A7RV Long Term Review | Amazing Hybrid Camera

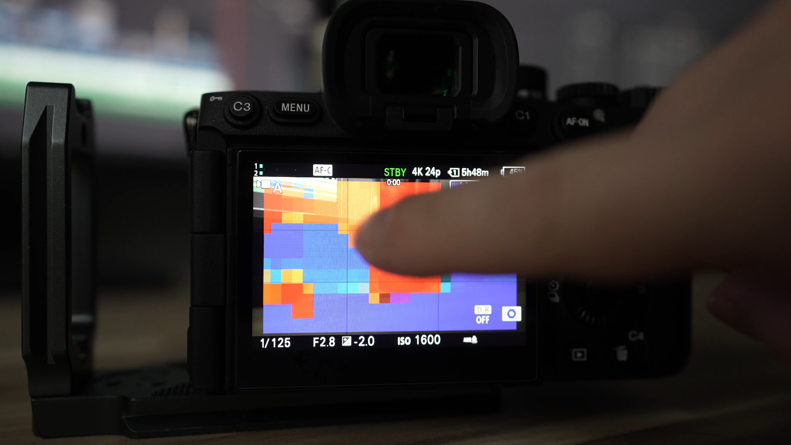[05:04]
which might be a little bit easier to see and then whatever's in focus is just you know not outlined at all.
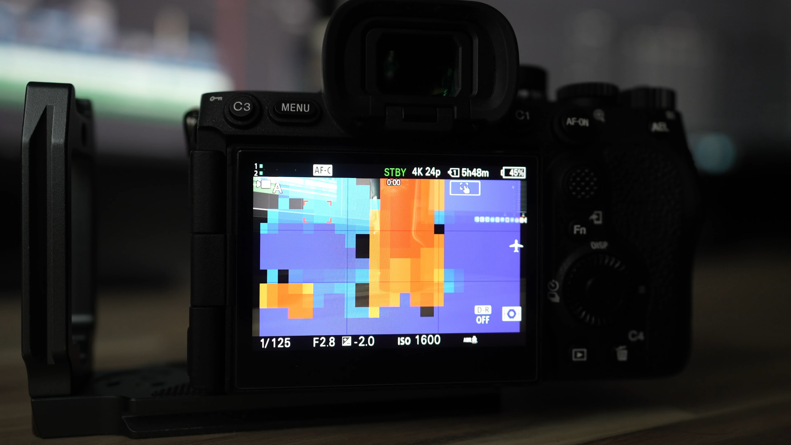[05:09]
You know it's subjective whatever your personal preference is but I think either you know can work pretty well.